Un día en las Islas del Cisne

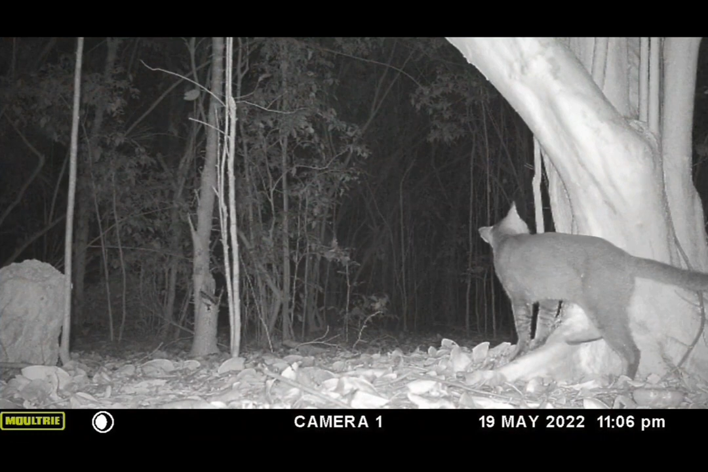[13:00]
Los únicos gatos que aún habitan en las islas y los que por fortuna son machos. De esta manera, las poblaciones de felinos no podrán aumentar en la isla. Es de elogiar el esfuerzo realizado por la Fuerza Naval de Honduras a través del tiempo,